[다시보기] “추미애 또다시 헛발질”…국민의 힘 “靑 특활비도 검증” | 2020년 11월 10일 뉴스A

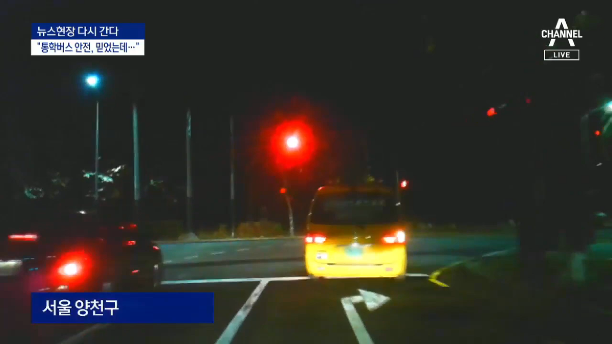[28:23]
사각지대로 지적됐던 축구교실 통합차량 안전은 어떨까. 운전자가 어린이를 차에서 내려주지만 아이들 안전을 확인할 동승자는 없습니다.